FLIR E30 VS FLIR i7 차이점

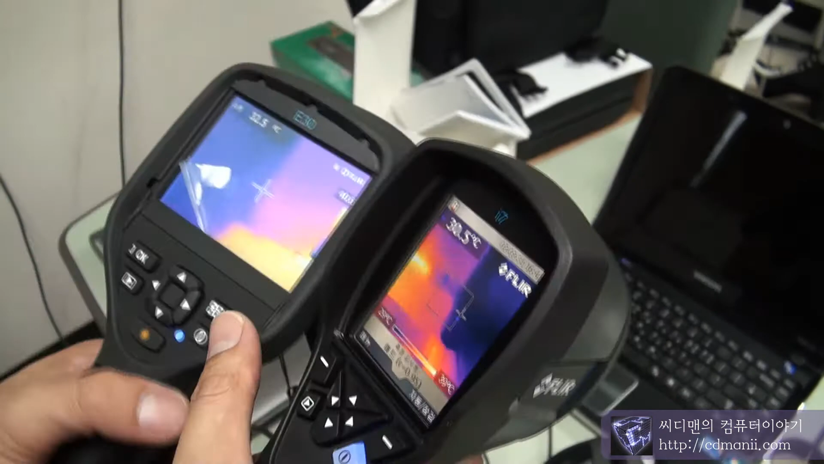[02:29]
일반 디지털 카메라가 달려있기 때문에
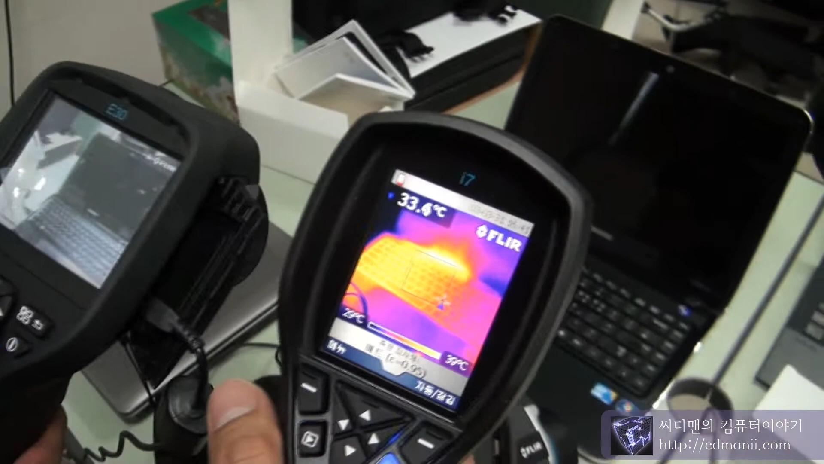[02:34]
그 실제 이미지랑 같이 비교해서 보실 수가 있어요.
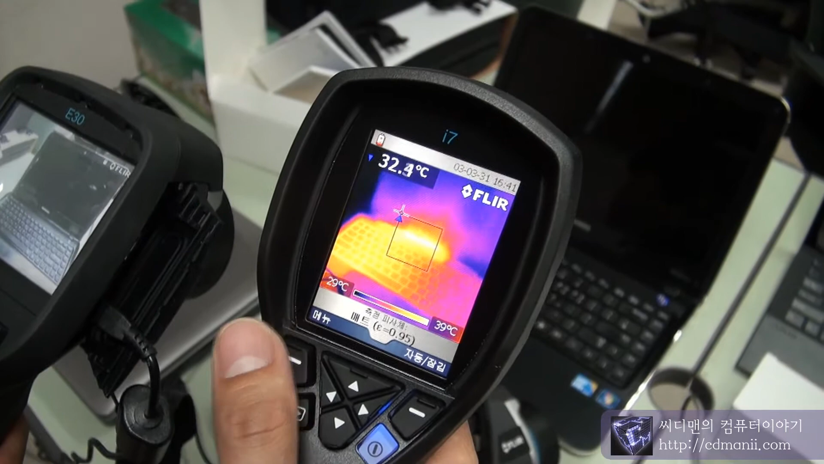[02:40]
On screen: spot 32.4°C, scale top 39°C, scale bottom 29°C
근데 이제 I시리즈 같은 경우에는 오직 여러 상 카메라만 저장이 되기 때문에 사진을 여러 장 찍어서 PC에서 봤을 때 I시리즈는 어디가 어디가 구분하기 힘든 상황이 생길 수가 있어요.
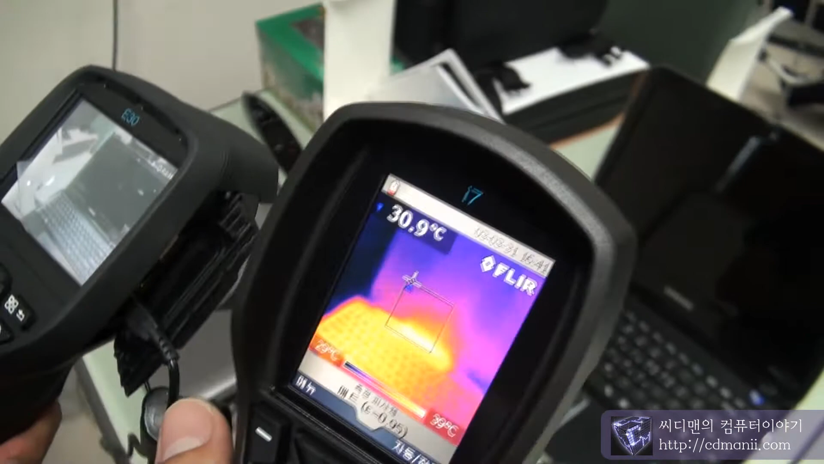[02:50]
On screen: spot 30.9°C
근데 이 시리즈 같은 경우에는 사진을 찍으면 여러 상 이미지랑 실제 이미지랑
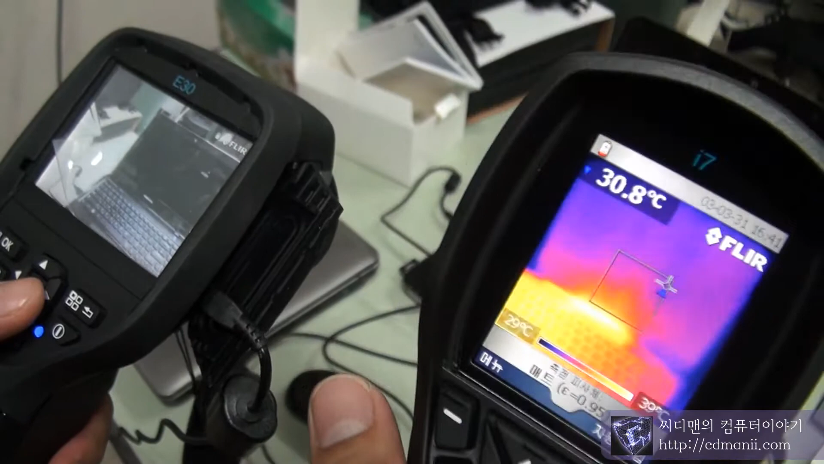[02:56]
On screen: spot 30.8°C
같이 저장이 되기 때문에 그 비교를 해서 보실 수가 있어요.
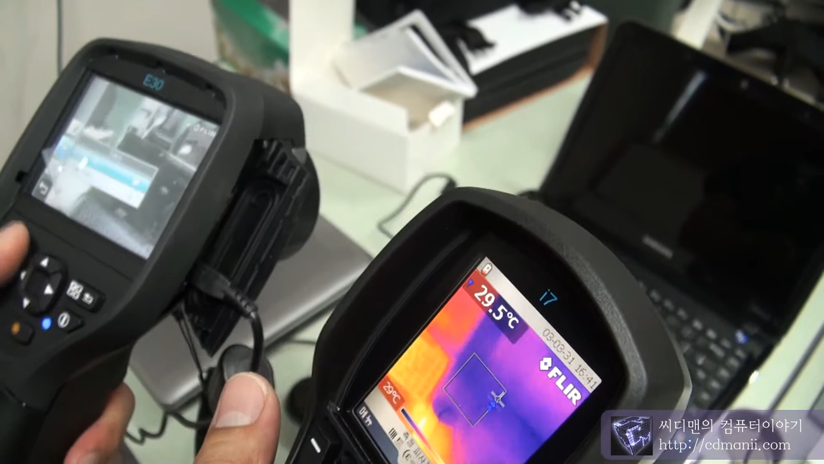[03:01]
On screen: spot 29.5°C
구분하기도 좀 쉽고 그 다음에 이제 보고서 같은 걸 작성을 할 때 실제
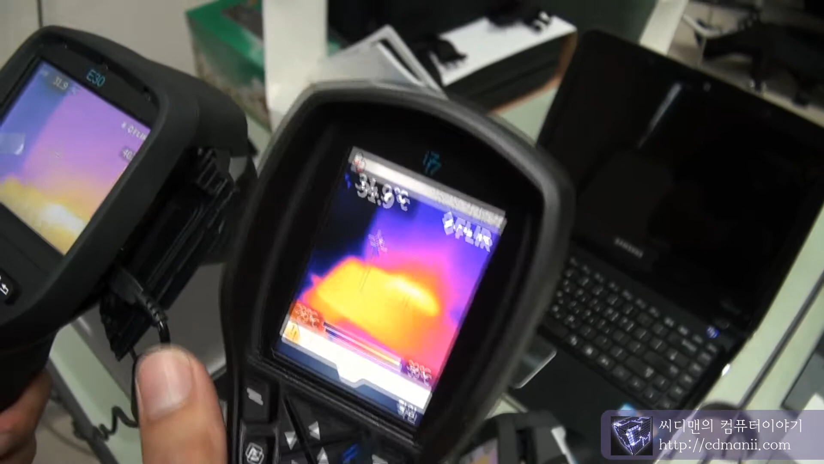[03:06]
이미지랑 여러 상 이미지랑 비교해서 볼 수가 있기 때문에 보고 했을 때 그걸 보시는 분들이 이해하는 게 훨씬 더 빠르시겠죠.
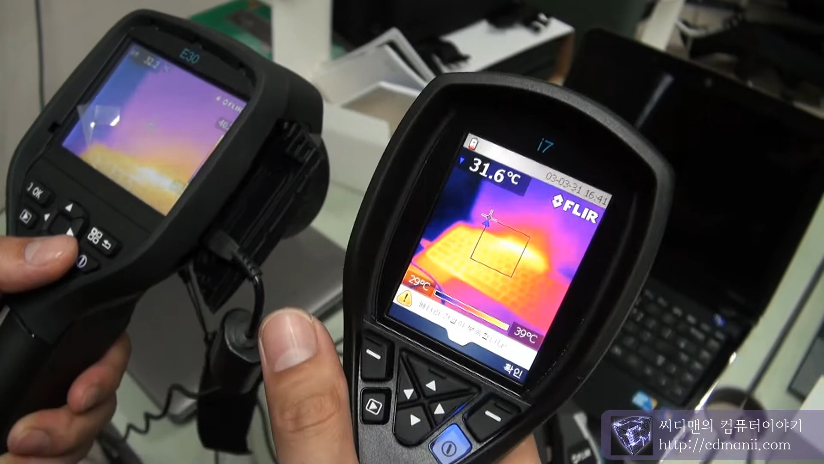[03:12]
On screen: spot 31.6°C, scale top 39°C, scale bottom 29°C
그래서 I시리즈 같은 경우에는 나 혼자 볼 때 나 혼자 점검하러 다닐 때 많이 쓰시고 이 시리즈는
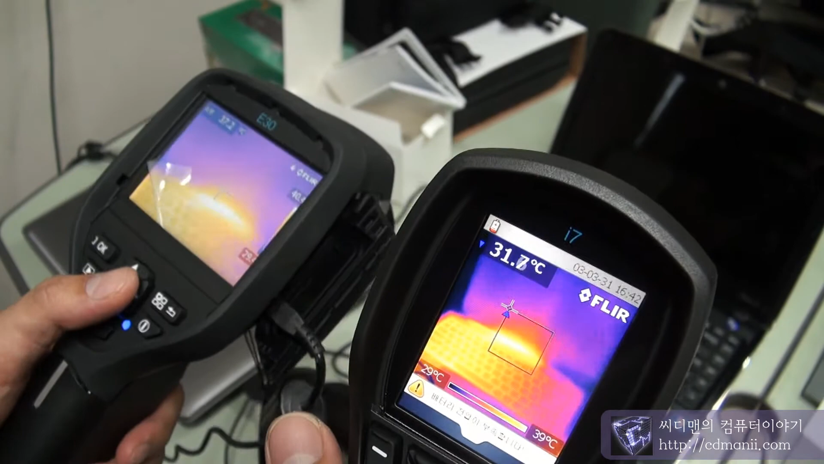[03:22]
On screen: scale top 39°C
점검도 하지만 내가 또 보고서를 쓴다든지 하실 때는 이 시리즈를 많이 쓰시는 편이에요.
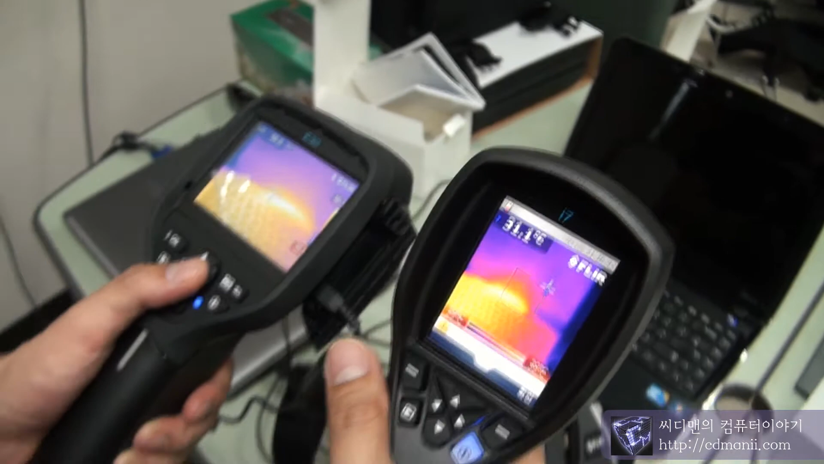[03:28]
그리고 기본적으로 2시간 정도 충전하고 5시간 정도 쓰는 거는 비슷하고요.
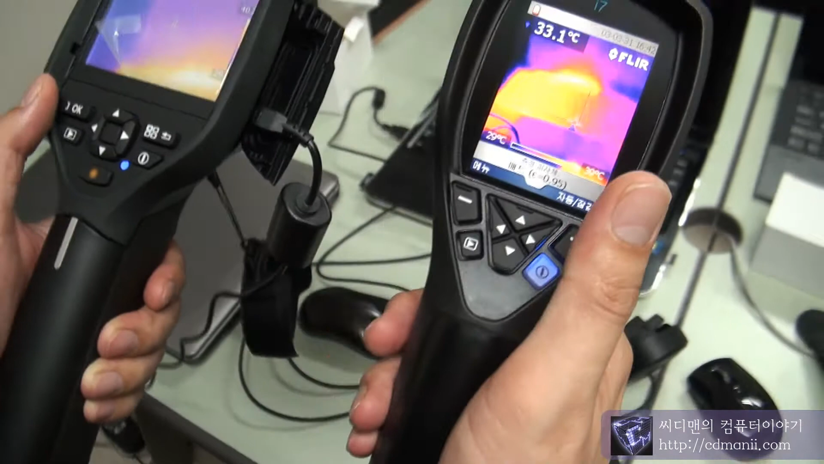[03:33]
I시리즈도 가격이 저렴하긴 하지만 SD카드로 사진을 또 다 저장하실 수 있고 그 다음에
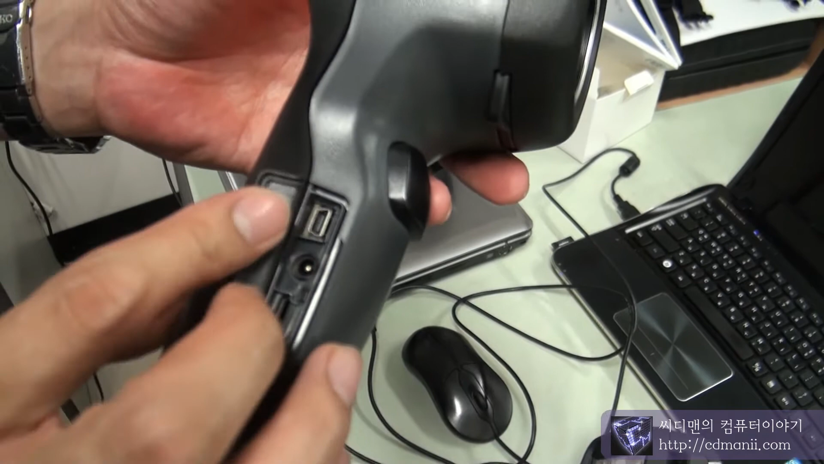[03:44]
충전해서 쓰실 수가 있고 간혹가다 I시리즈는 사진 안 찍히고 그런 게 있느냐 그러시는데 그렇진 않고요.
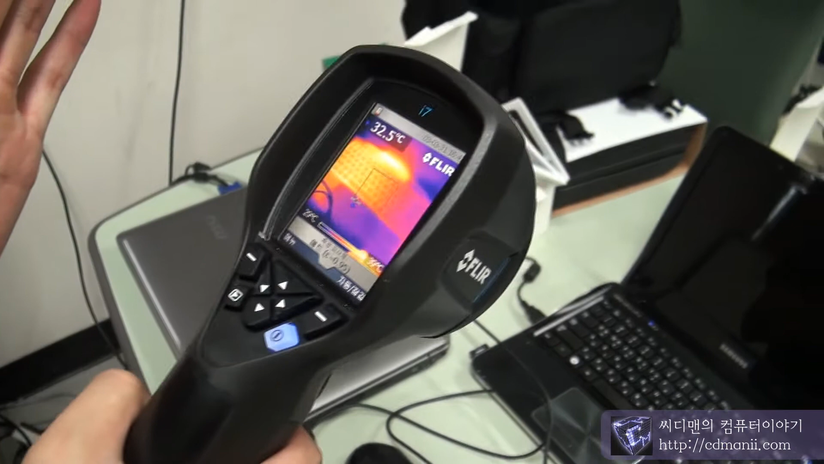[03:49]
On screen: spot 32.5°C
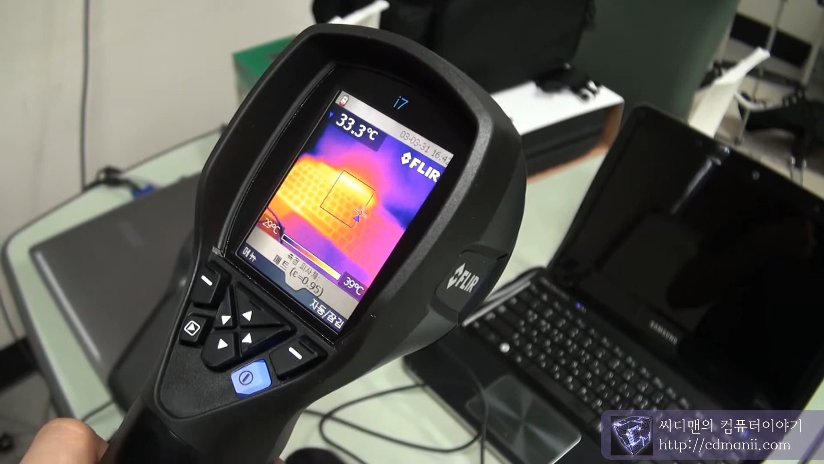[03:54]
On screen: spot 33.3°C, scale top 39°C
I시리즈, I시리즈 모두 사진 저장해서 보실 수도 있고 소프트웨어에서 각각 포인트 온도 찍어서 보실 수가 있고 그리고
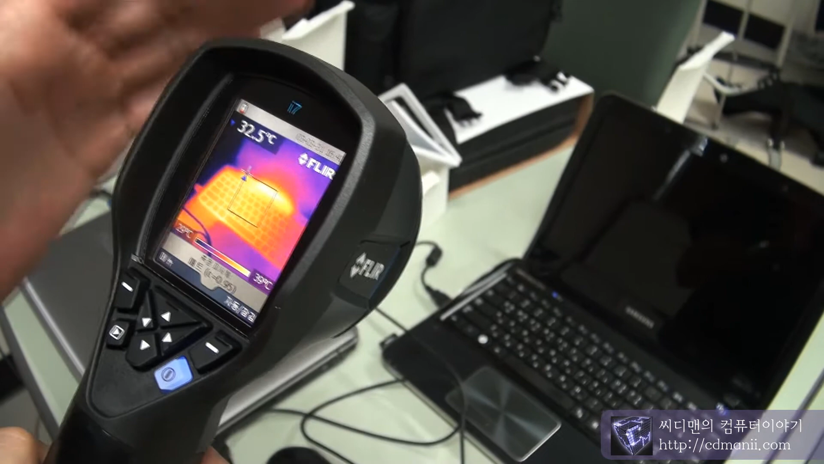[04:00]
On screen: spot 32.5°C
가장 큰 차이점은 이제 I시리즈를 구매하시고 I시리즈를 구매하시는 분들 보면 I시리즈가 더 온도가 정확할 거라고 생각을 하시는데 그건 맞는 말은
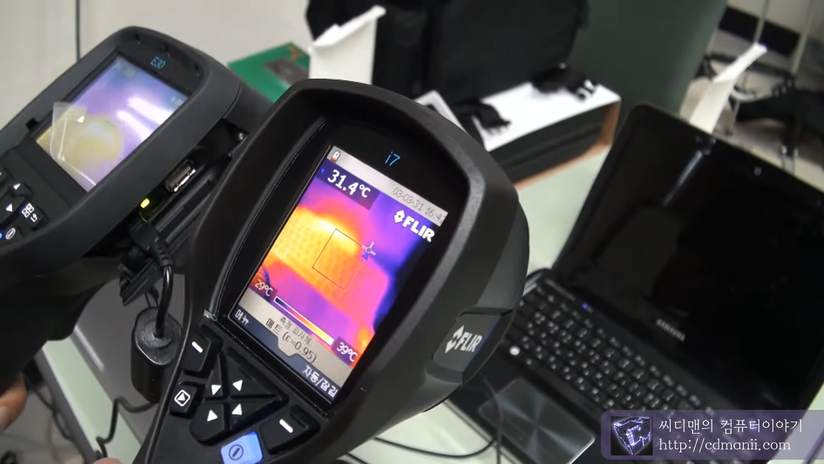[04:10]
아니고 I시리즈나 I시리즈나 I시리즈나 정확도는 똑같이 플러스 마이너스 2%거든요.
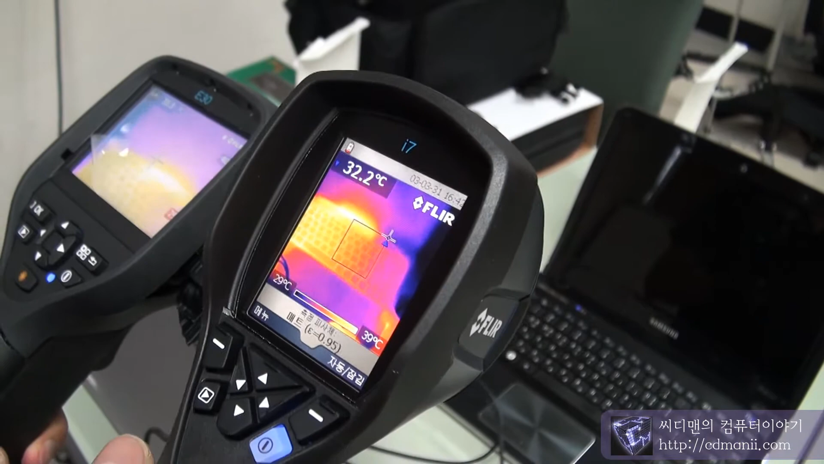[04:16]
On screen: spot 32.2°C, scale top 39°C
그렇기 때문에 그거에 대한 불신은 안 가지셔도
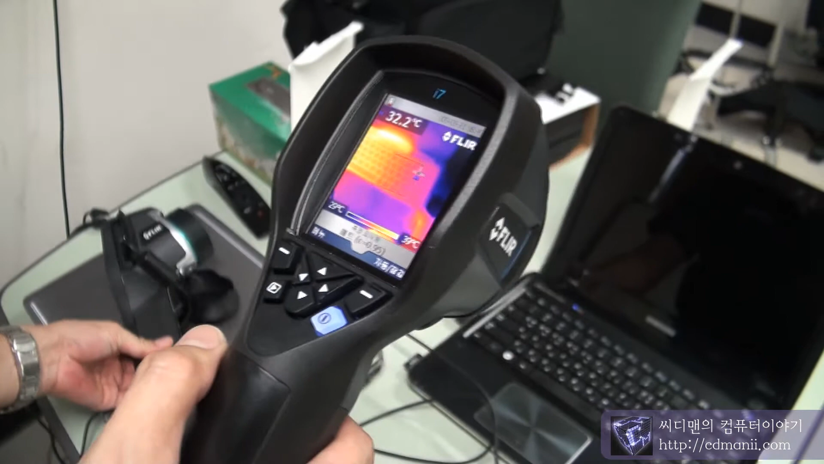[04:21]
On screen: spot 32.2°C
될 것 같은데 단순히 이제 스팟이 작아지면 작아질수록